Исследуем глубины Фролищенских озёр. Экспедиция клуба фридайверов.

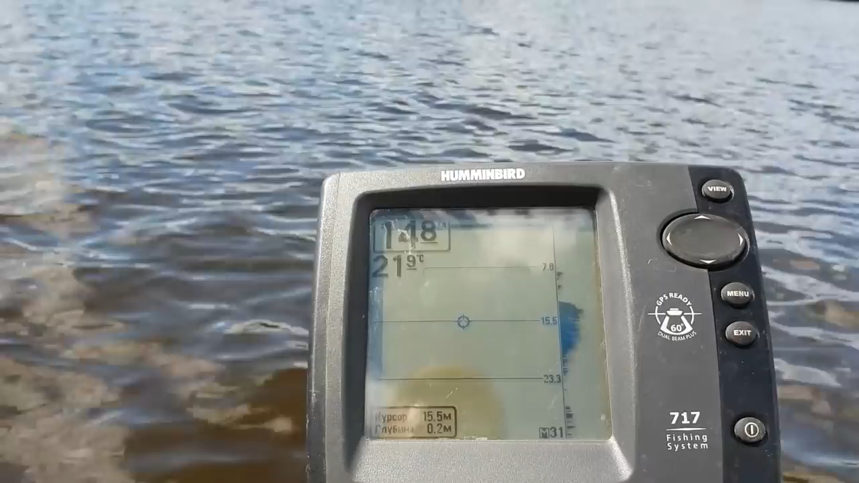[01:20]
On screen: water 21.9°C
так друзья мы на озере инженерное промеряем глубину вот нашли в принципе большую ну
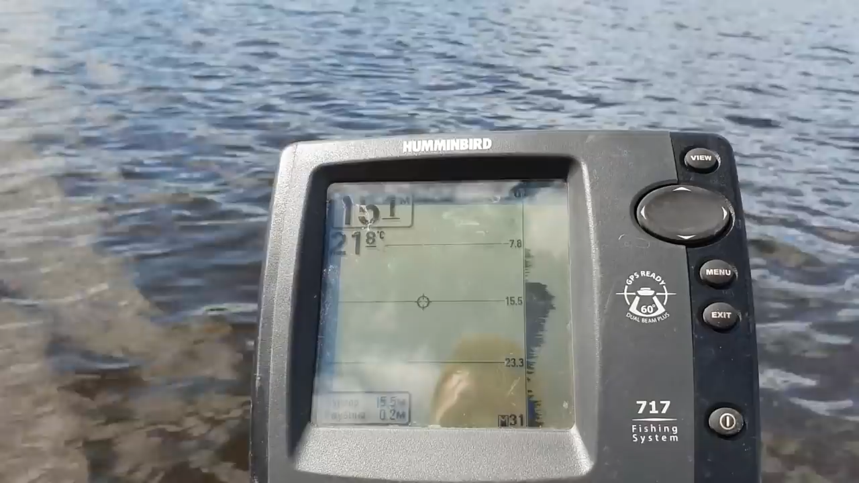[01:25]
On screen: water 21.8°C
котловину длинную с глубиной порядка 15 метров плюс-минус
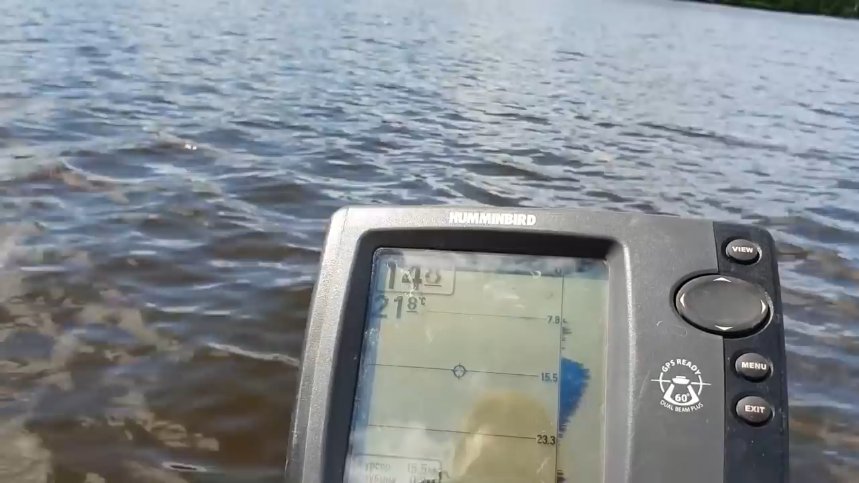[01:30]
сейчас едем дальше местами попадается
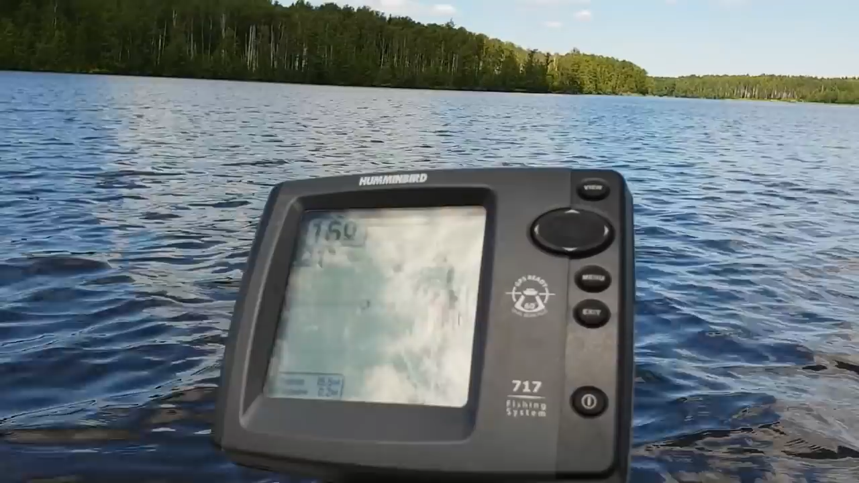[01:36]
около 16 17 метров очень локально